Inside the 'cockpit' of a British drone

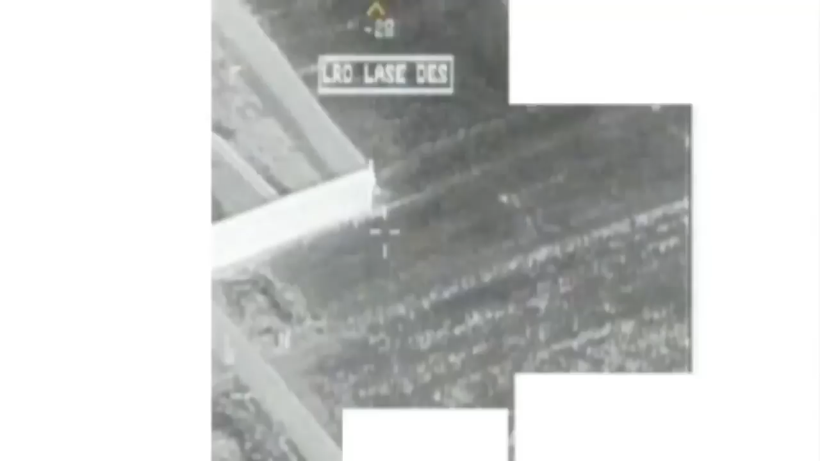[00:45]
In this real-life footage from a British Reaper drone, a Taliban fighter fires his weapon then retreats along a wall.
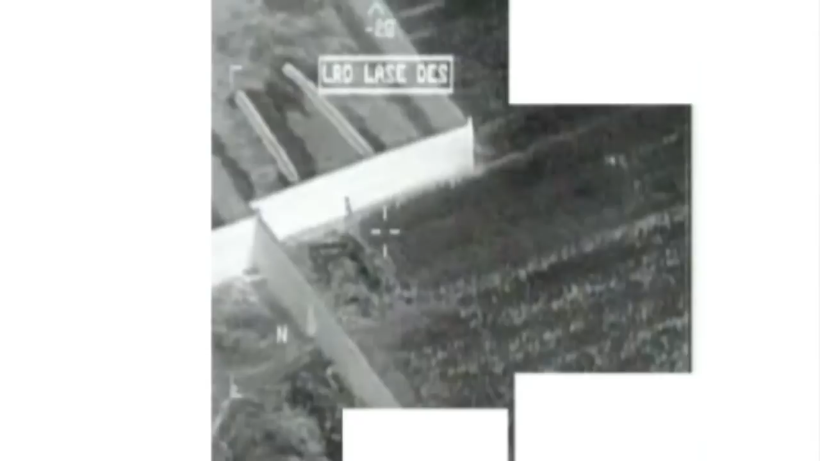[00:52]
A missile is fired, but as he enters a civilian compound,
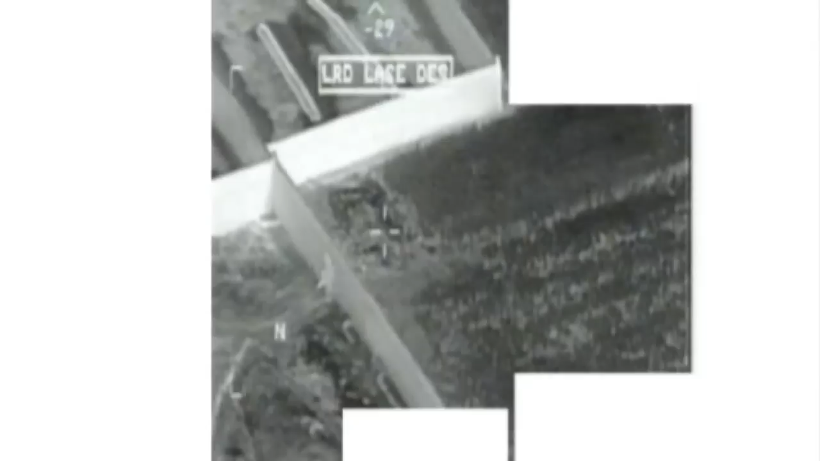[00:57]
the pilot swings the crosshairs onto open ground, missing on purpose.